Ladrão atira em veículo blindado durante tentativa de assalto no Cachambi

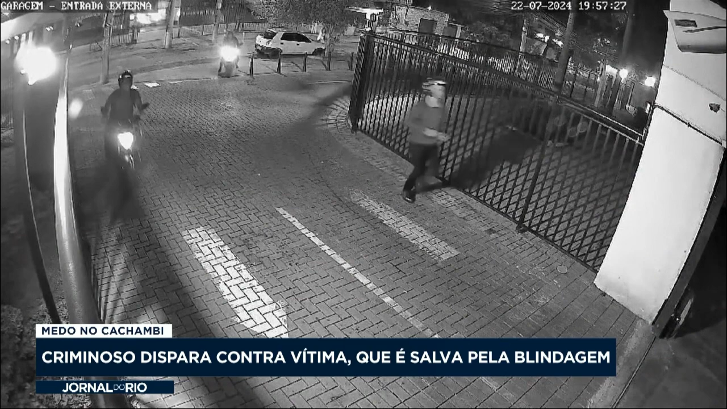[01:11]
No mesmo dia, três homens e uma moto tentam assaltar o motorista que está entrando na garagem.